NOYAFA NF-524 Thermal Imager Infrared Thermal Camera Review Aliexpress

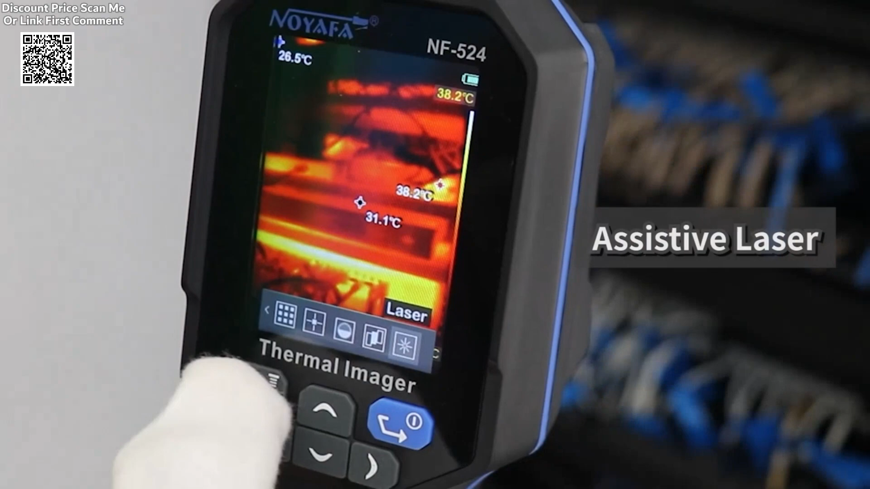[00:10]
On screen: spot 31.1°C, max 38.2°C, scale top 38.2°C
automotive testing, HVAC maintenance, and building diagnostics.
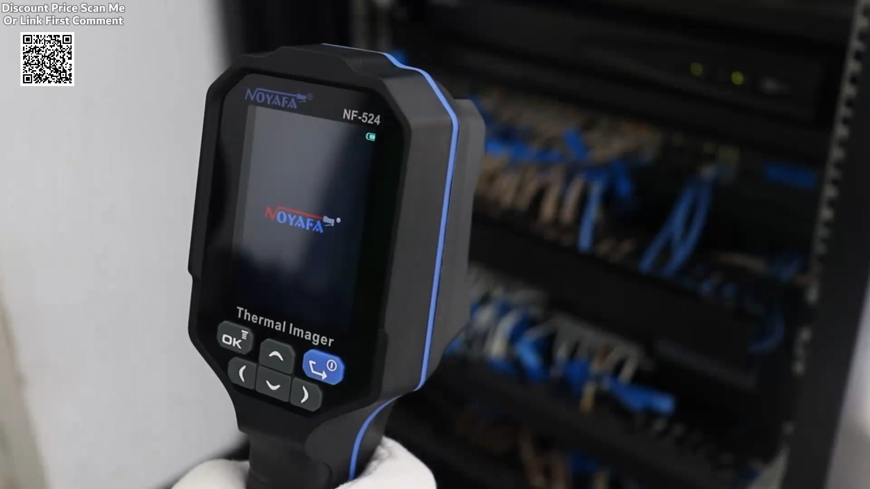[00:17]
Its intuitive design and advanced features make it a reliable tool for detecting faults,
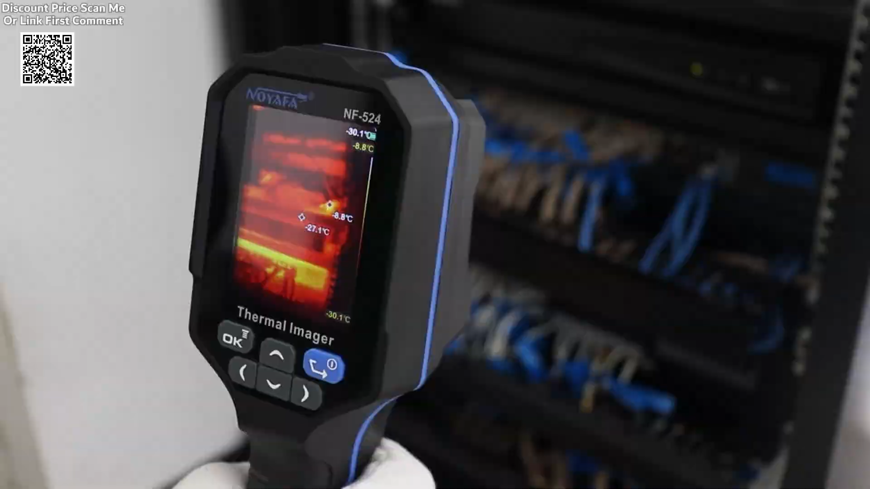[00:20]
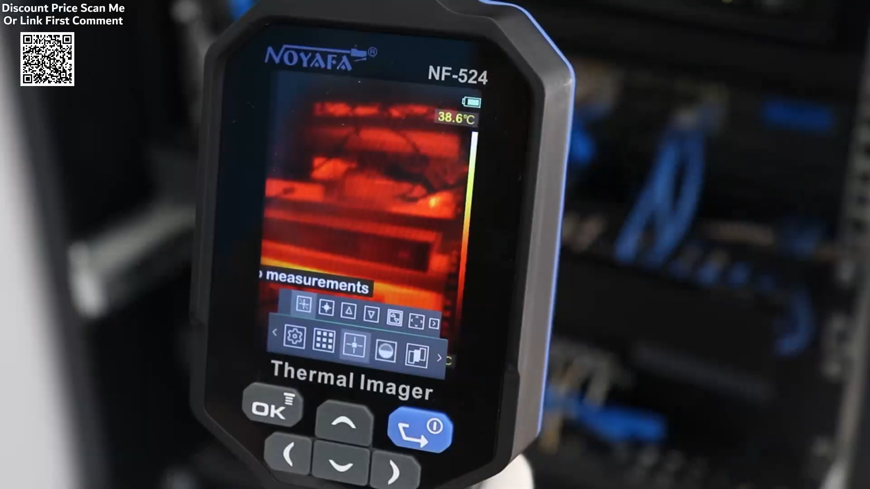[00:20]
identifying temperature irregularities, and capturing detailed thermal images.
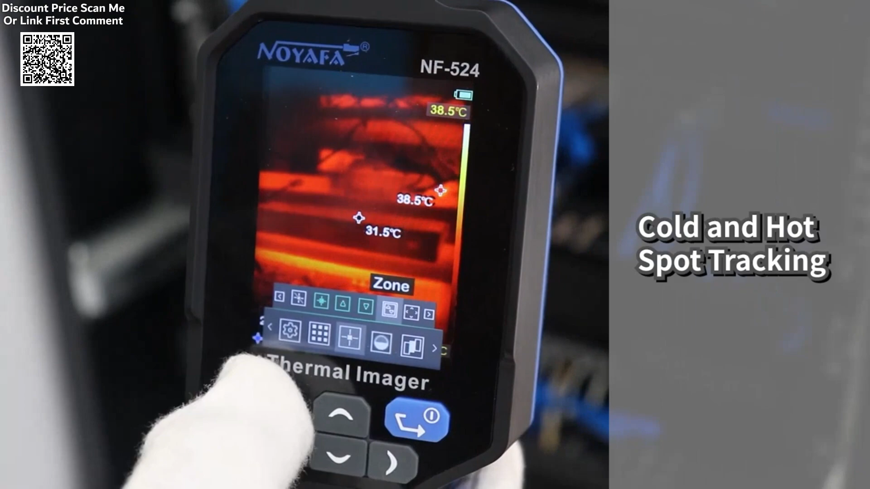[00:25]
On screen: max 38.5°C, min 31.5°C
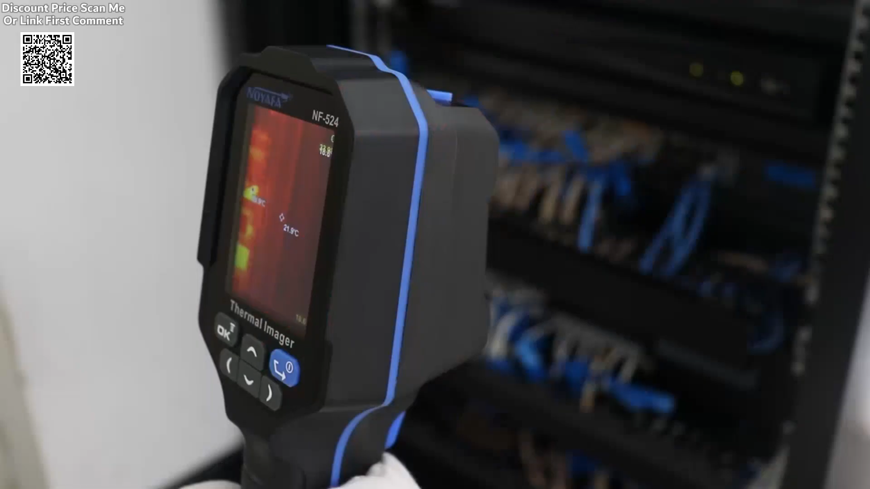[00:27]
Equipped with a 2.8-inch screen and an infrared resolution,
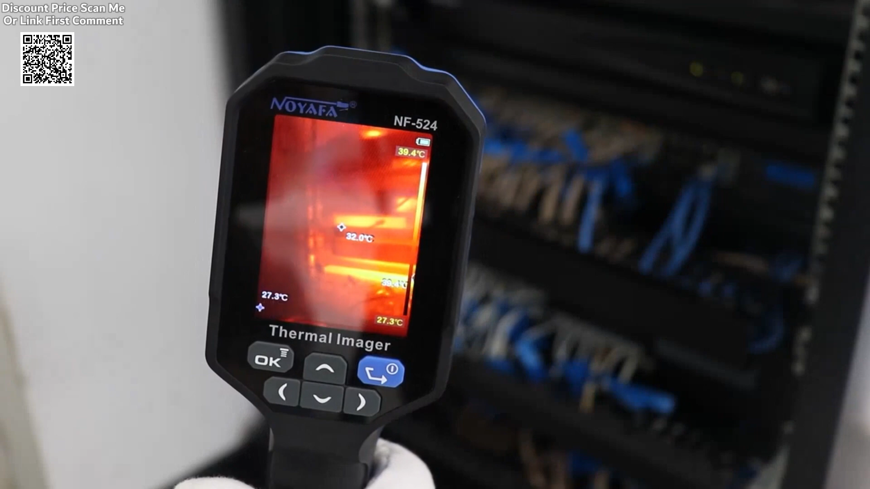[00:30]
On screen: spot 32.0°C, scale top 39.4°C, scale bottom 27.3°C
of 120 by 90 pixels,
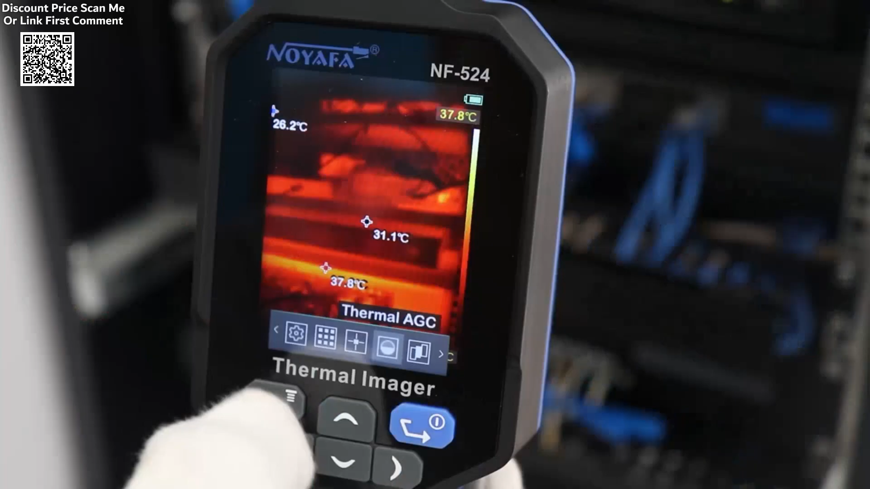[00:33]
On screen: spot 31.1°C, scale top 37.8°C
the NF520-4 provides clear and
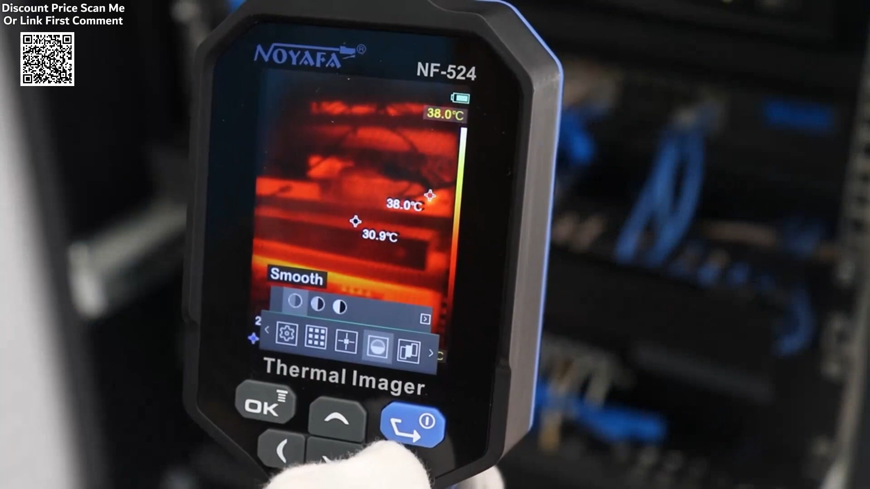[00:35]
On screen: scale top 38.0°C
accurate thermal imaging with up to 19,200 temperature measurement points.
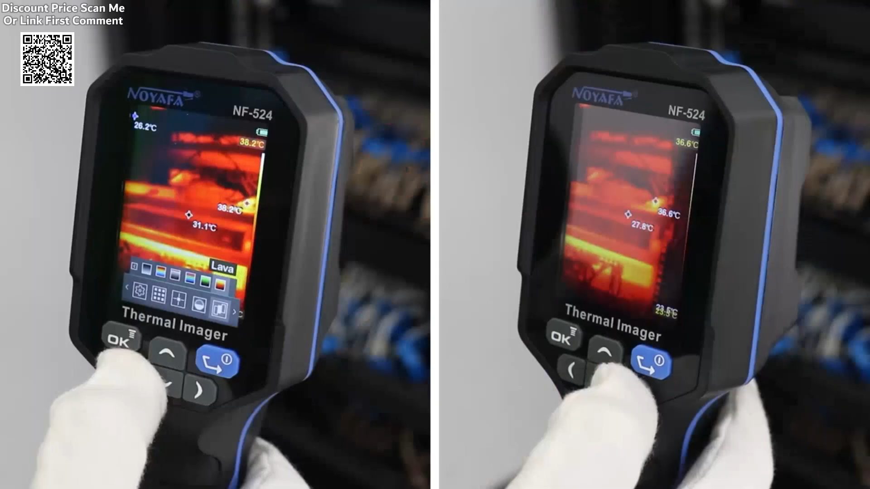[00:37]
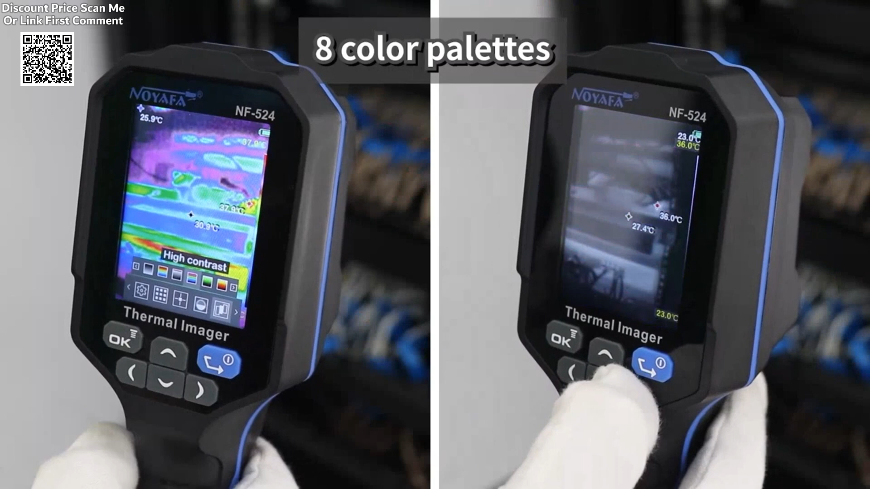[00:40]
The device supports 8 color palettes. It also includes built-in 8-gigabate memory,
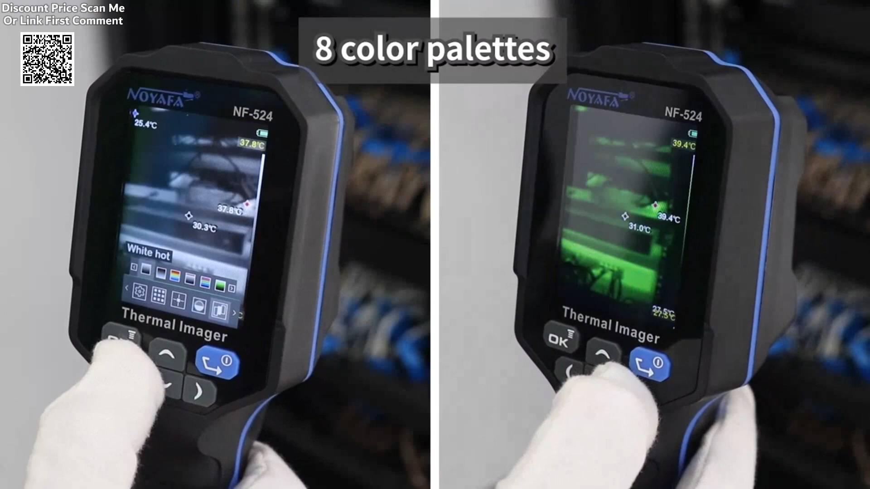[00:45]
enabling the storage of over 10,000 images for multiple video recordings,
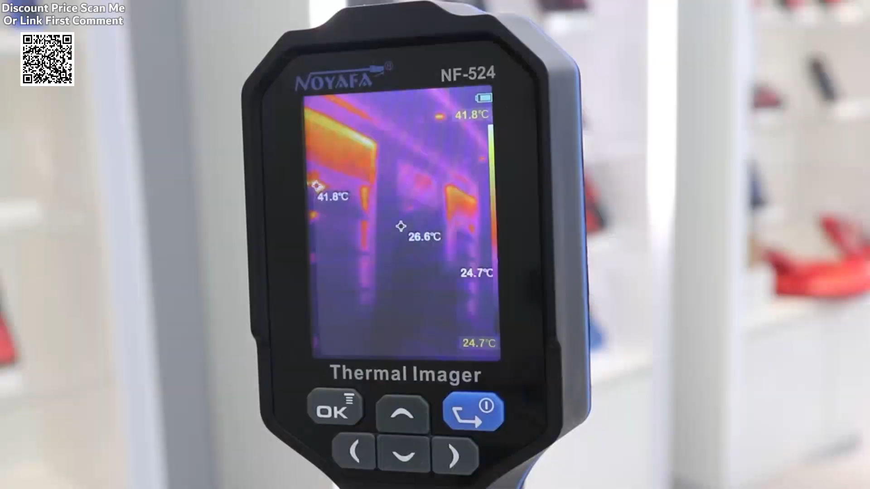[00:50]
On screen: spot 26.6°C, max 41.8°C, scale top 41.8°C, scale bottom 24.7°C
which can be conveniently transferred to a computer via its USB Type-C interface.
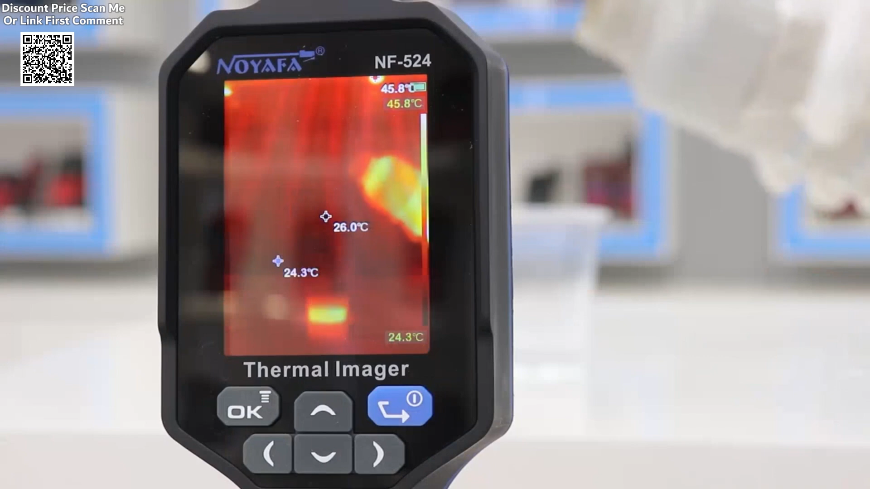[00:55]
On screen: max 45.8°C, scale top 45.8°C, scale bottom 24.3°C
The NF520-4 features a variety of advanced temperature measurement functions, including center point tracking, high and low temperature detection, and key area temperature measurement.
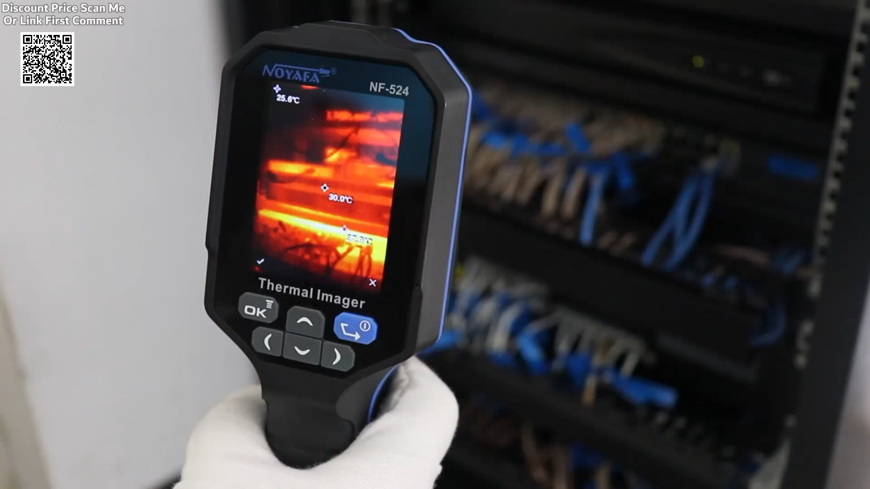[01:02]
It also includes a temperature alert system to notify users when temperatures exceed set limits,
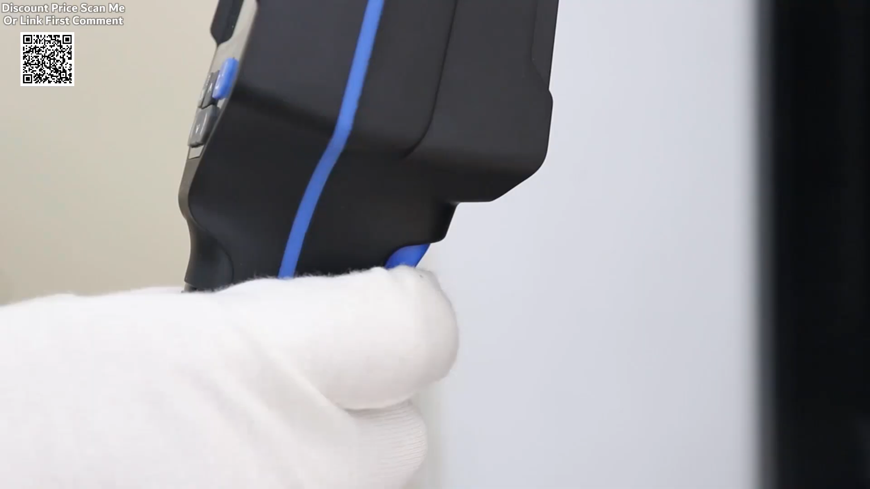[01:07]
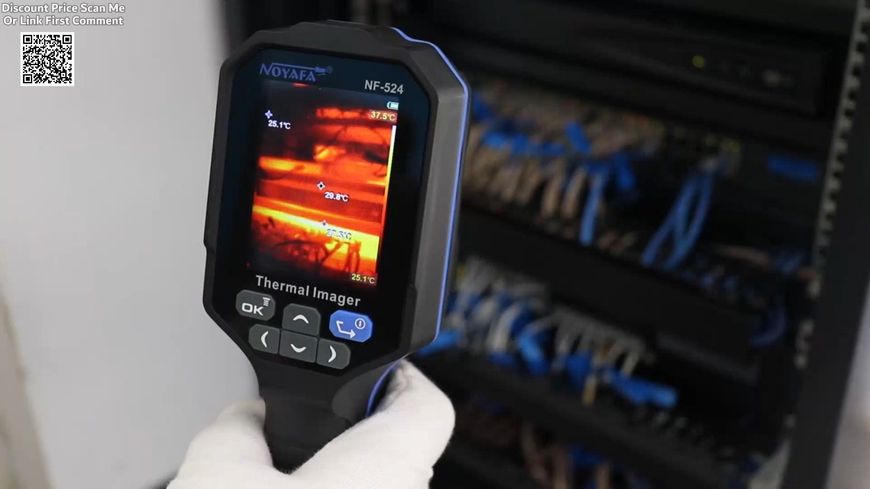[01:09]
On screen: scale top 37.5°C, scale bottom 25.1°C
making it ideal for safety-critical applications.
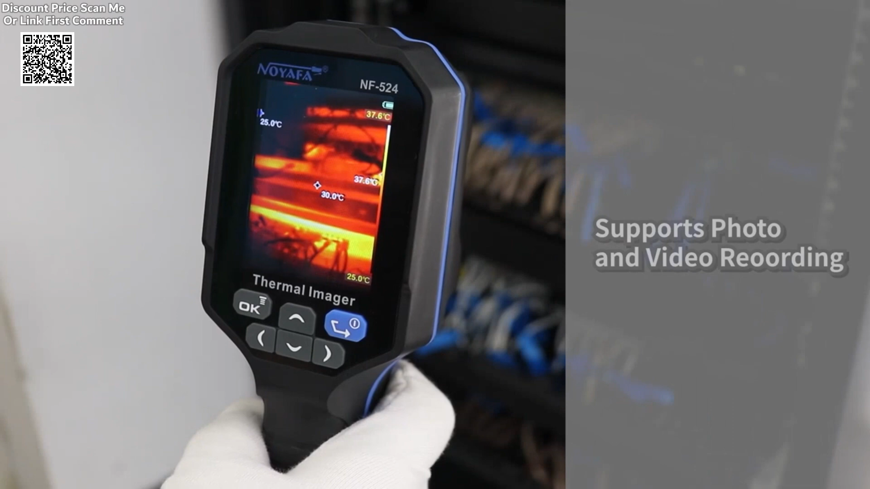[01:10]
On screen: spot 30.0°C, scale top 37.6°C, scale bottom 25.0°C
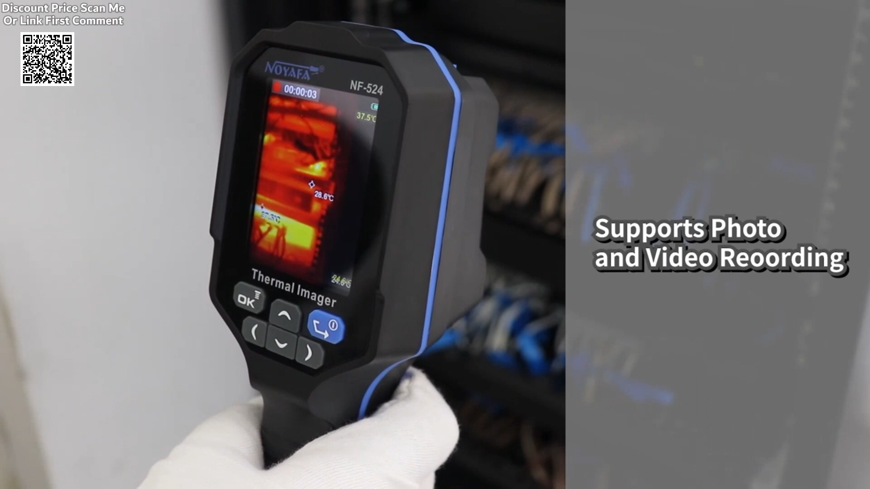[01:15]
On screen: spot 28.8°C
Additionally, the device calculates temperature differences automatically, streamlining the analysis process for professionals, constructed for durability.